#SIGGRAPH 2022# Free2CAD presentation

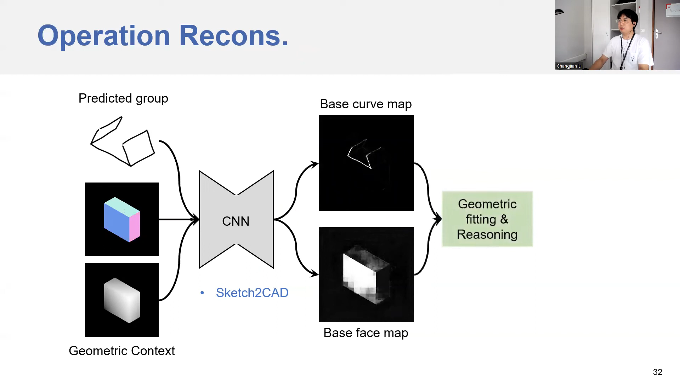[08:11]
Having these two maps, we do geometric fitting and reasoning to produce the parameters. For this example, the box and polygon shapes are successfully obtained.